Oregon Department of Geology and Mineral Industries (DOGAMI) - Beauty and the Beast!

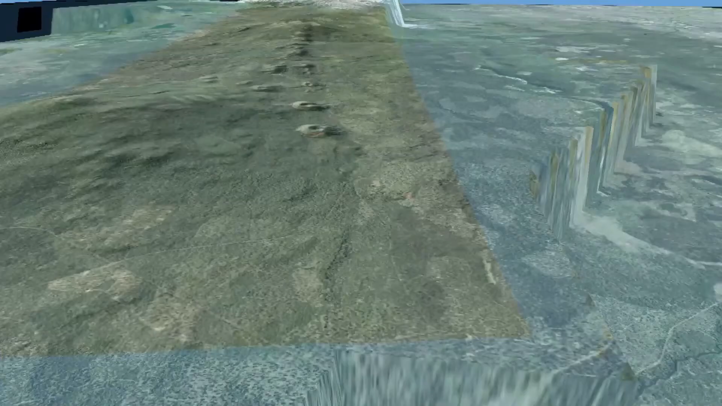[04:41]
It provides detailed and accurate base maps that allow us to make more credible hazard assessments,